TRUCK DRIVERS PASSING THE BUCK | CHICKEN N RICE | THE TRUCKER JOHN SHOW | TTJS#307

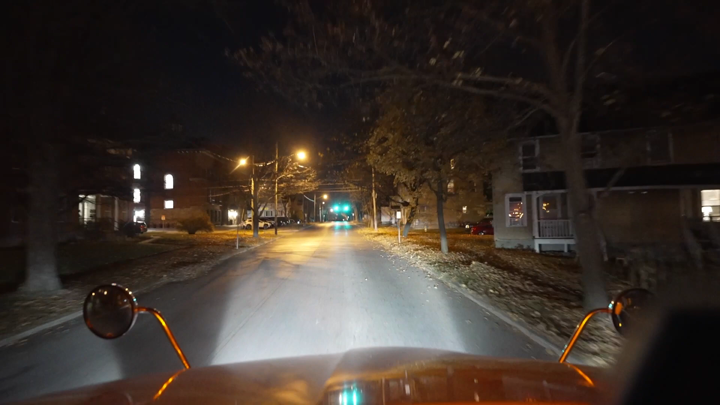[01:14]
If you're new to the channel, I do a dedicated run between Fulton, New York and Waterbury, Vermont. I run from New York to Vermont loaded, and I run from Vermont back down to New York empty. So anyway, we're right in Saratoga Springs right now. We're on 29, just about to get onto Route 9. This is the truck bypass around the main downtown area.
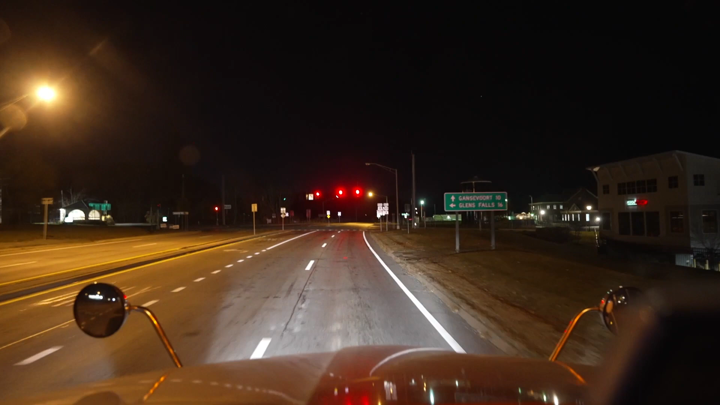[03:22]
I don't know why this light is so short, because I'm on the main road here. And this is a side road here. It gets a long light. And it seems to be on a timer instead. It used to be one of those sensor type lights where it would change as somebody came to the side road, but they must have had a problem with it. But anyway, going back to the trailer, they're supposed to be ready to go.
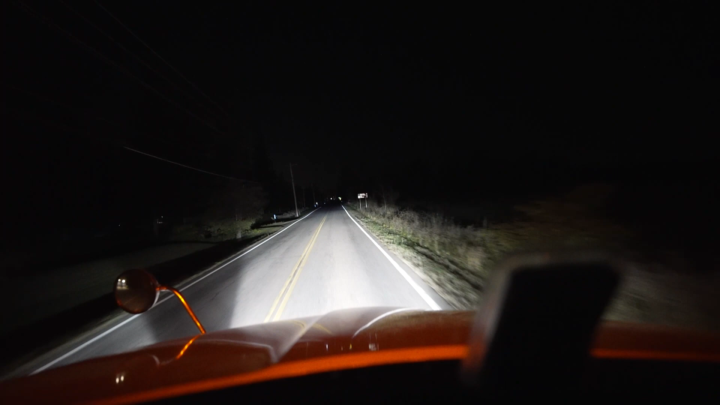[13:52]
All right, guys, we are just arriving over here at the ferry. It is 5:15, so we got about 10 minutes to wait.
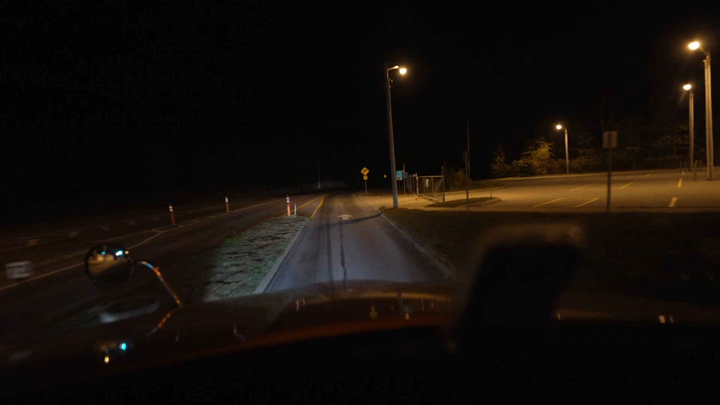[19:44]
Yeah, so we're just almost at the little truck stop here in Plattsburgh. It is 5:49 a.m. 53 degrees here. I think it's supposed to be another warm day today.